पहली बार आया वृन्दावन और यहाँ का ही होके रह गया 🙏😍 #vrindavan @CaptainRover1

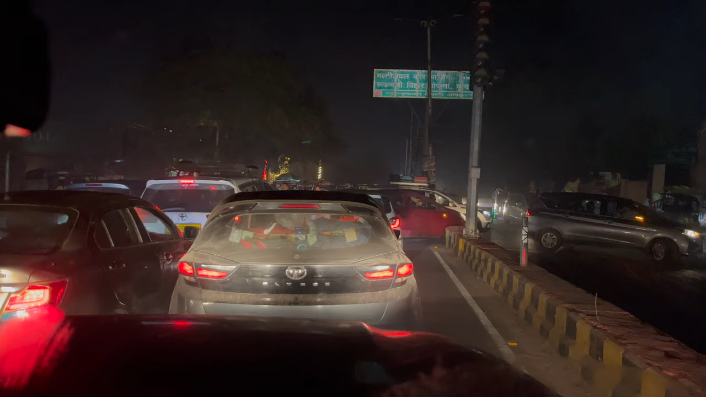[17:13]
देन आई हैव टू गो नाउ, गाड़ियों को टर्न दिलवा रहे हैं, आगे नहीं जाने दे रहे हैं, तो देखते हैं शायद टर्न मारना पड़ेगा हमें भी।